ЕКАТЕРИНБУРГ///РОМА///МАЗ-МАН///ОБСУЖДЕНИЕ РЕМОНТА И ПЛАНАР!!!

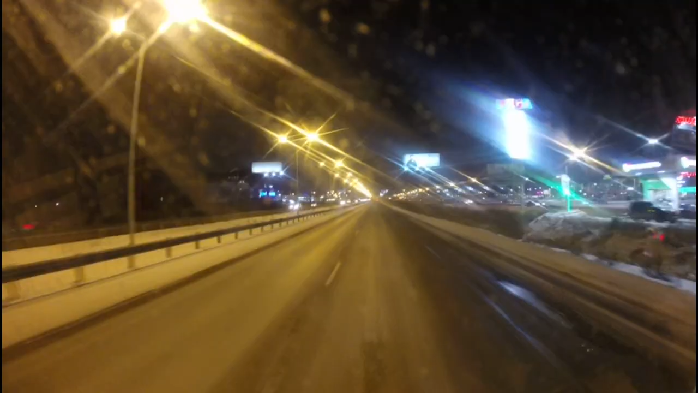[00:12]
ребята всем привет добро пожаловать на новую серию дальнобоя в общем ребята встречает меня город екатеринбург еду я сейчас получается по новом московскому шоссе еду кроме декатовскому встану ли у него на стояночки так как нас до завтра будут дать загрузки вот потом знаю пока лякаем в общем познакомлюсь с ромой арома у нас получается это друг жени